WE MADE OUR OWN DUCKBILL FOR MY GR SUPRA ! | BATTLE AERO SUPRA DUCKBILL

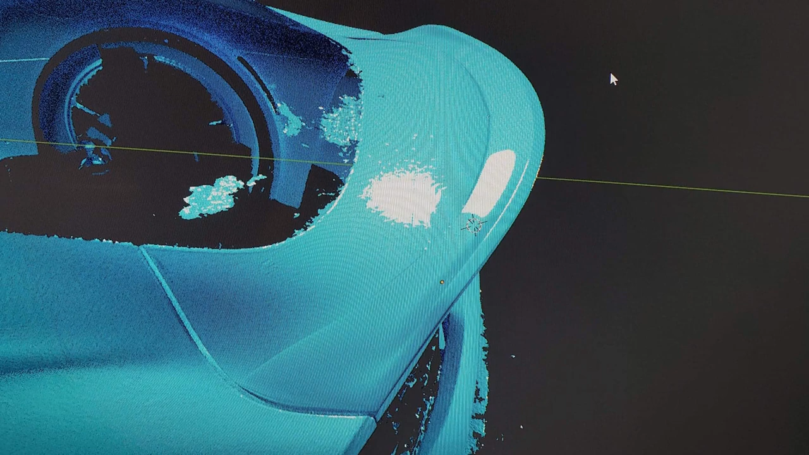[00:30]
So these are some photos of our duck bill design in blender As you guys can see there are no screw holes or rivet holes The duck bill was designed to be attached purely using